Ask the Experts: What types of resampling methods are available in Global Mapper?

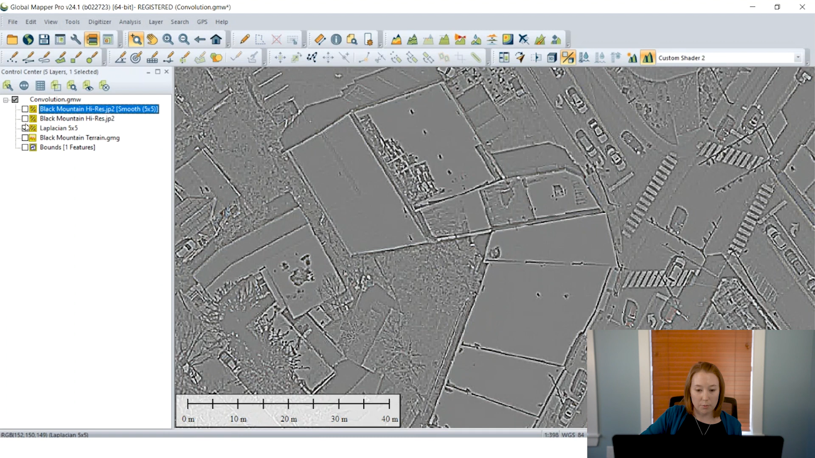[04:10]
And just for contrast, I'm going to show you what this would have looked like if I hadn't applied that smoothing beforehand. So here's without the smoothing and you can see there's a lot more noise and we don't clearly see the edges as well. And then there's after the smoothing.